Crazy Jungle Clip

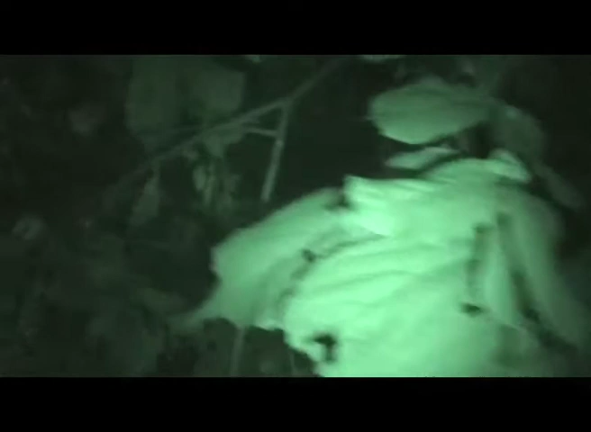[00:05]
It's Richard, I'm with Jen in the jungle. Last night was cool, we saw a rhinoceros drinking in a... Oh, what's that?
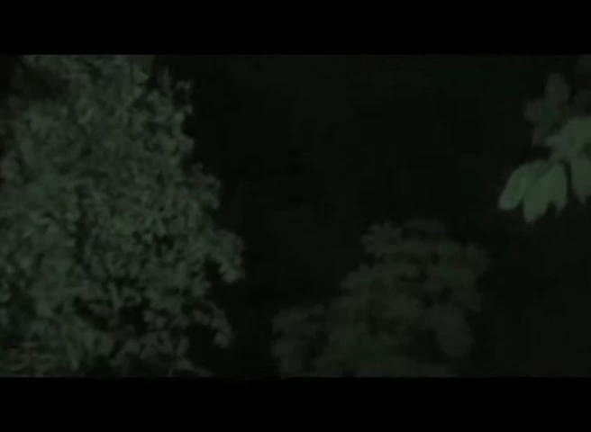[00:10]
Oh, okay. I think a bird only. No eyes. We haven't got... What's me, what's that? F*** me, what's...